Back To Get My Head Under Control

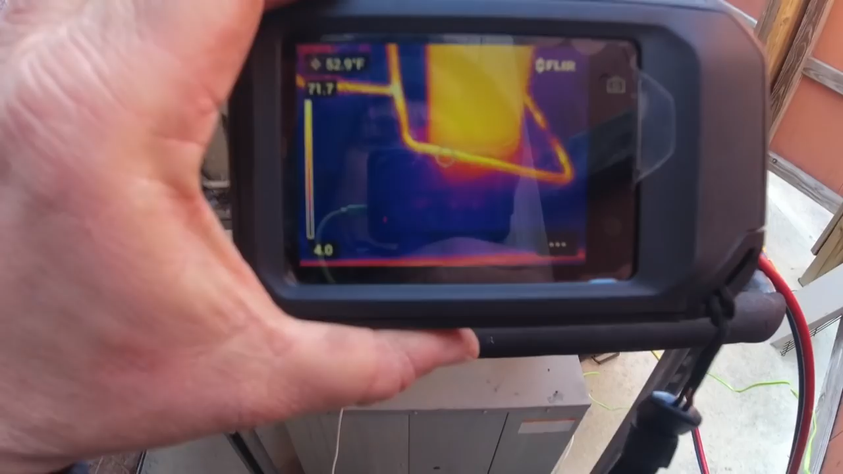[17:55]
On screen: spot 52.9°F
you can see the hot gas coming through the bottom
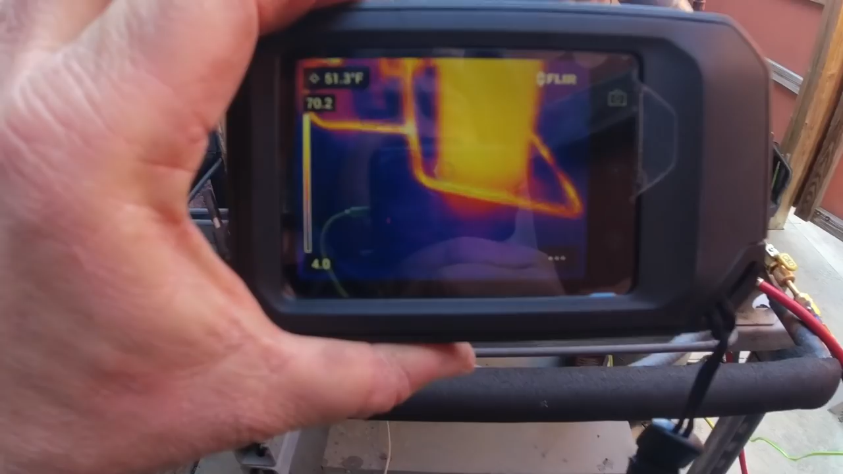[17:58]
On screen: spot 51.3°F
there going right into the valve
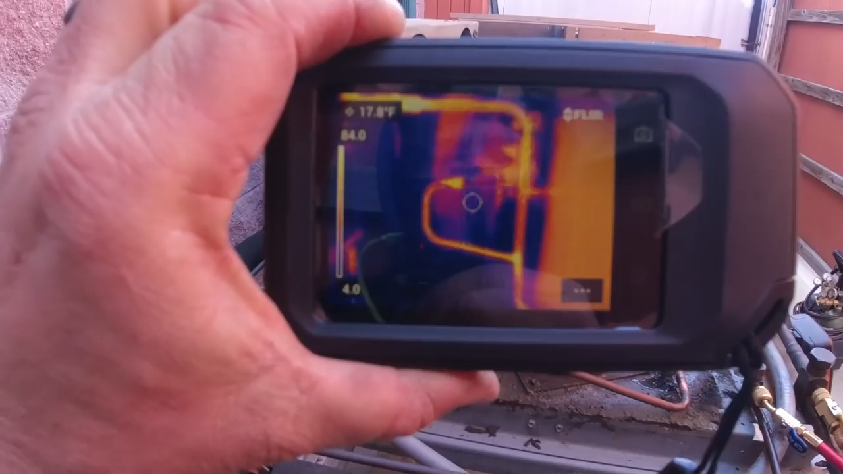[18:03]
On screen: spot 17.8°F
you can see how we don't have anything really coming uh
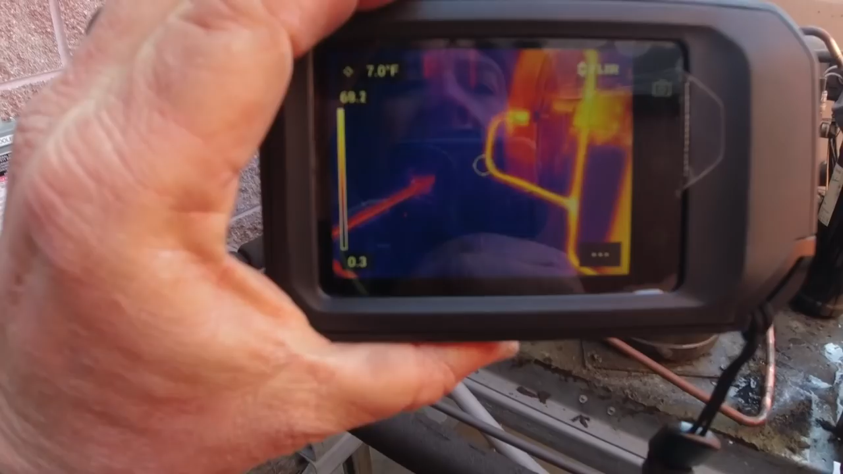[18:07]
out of the bottom of it so it's coming in the top and
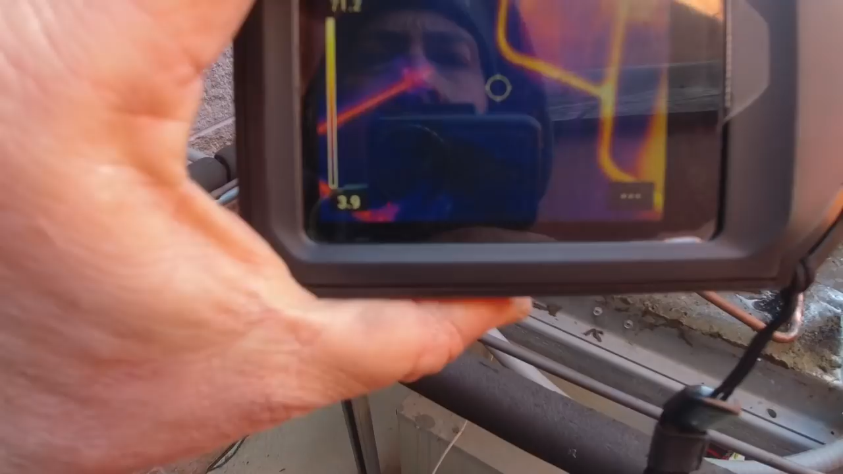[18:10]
nothing much coming out of the condenser at the bottom
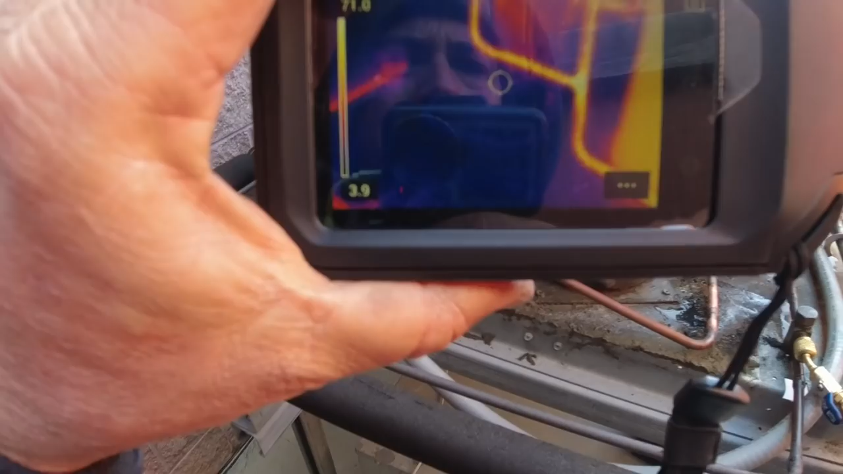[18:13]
you can see it's feeding through you see it also there
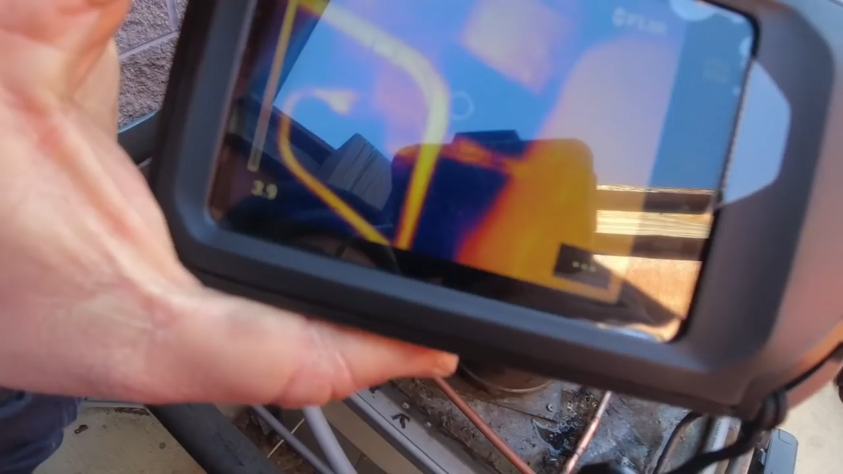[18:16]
where it's going into the receiver it's
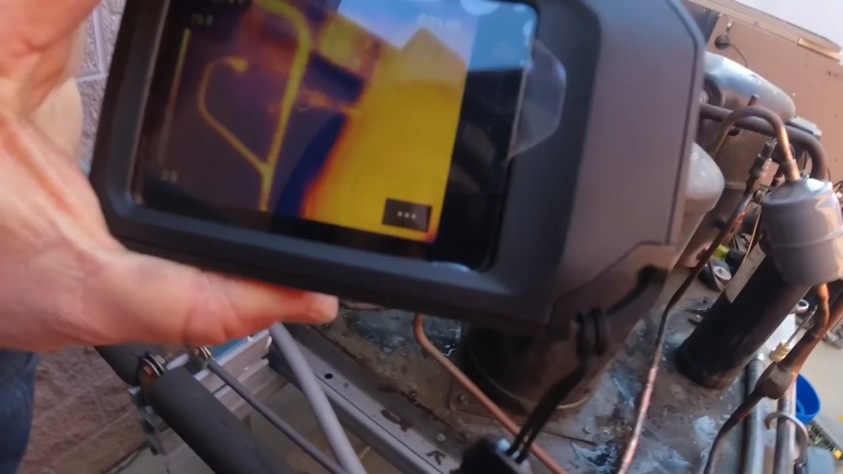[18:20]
warmer there than what it is uh coming out of the bottom now to kind of give you an idea of how that's feeding you can see the whole bottom half probably bottom quarter of
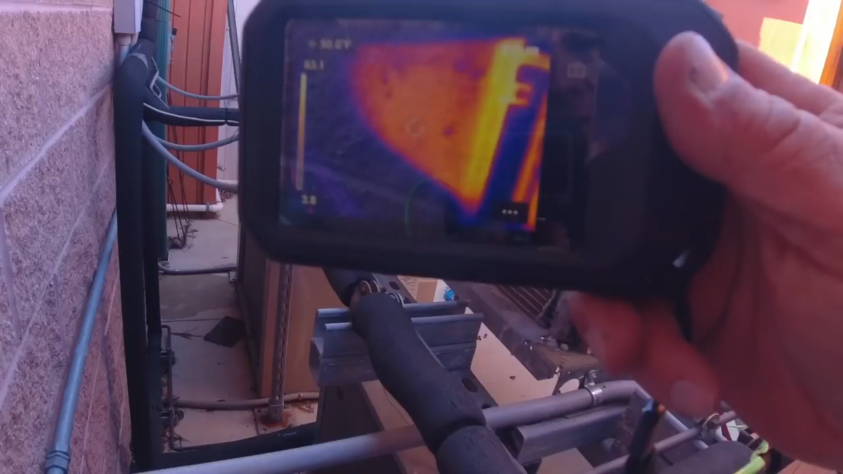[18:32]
it's not feeding and a good portion of it to the left is not i
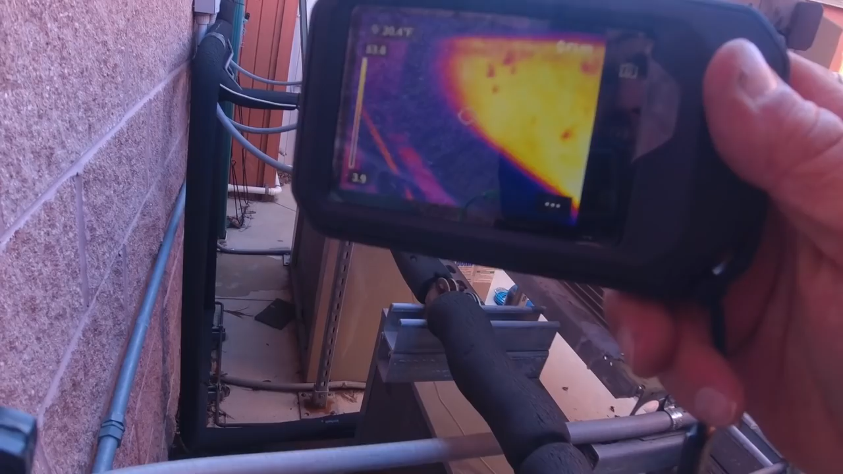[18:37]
mean it's feeding but just the heat's being held back and being
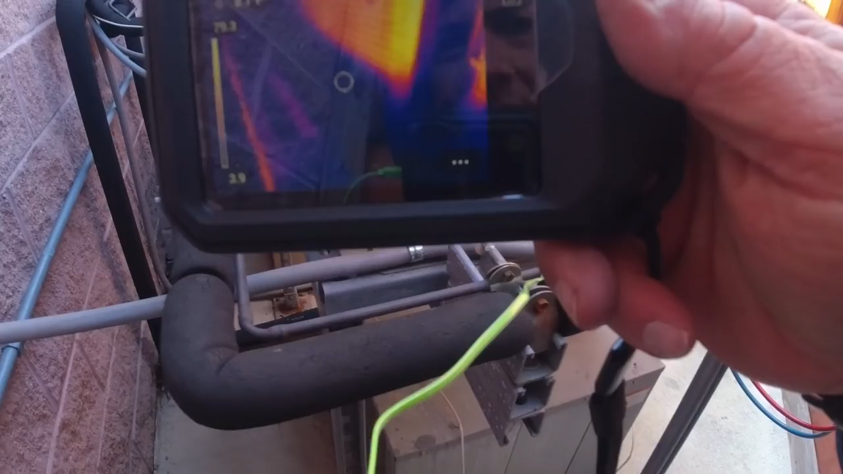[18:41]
driven into the receiver to keep the head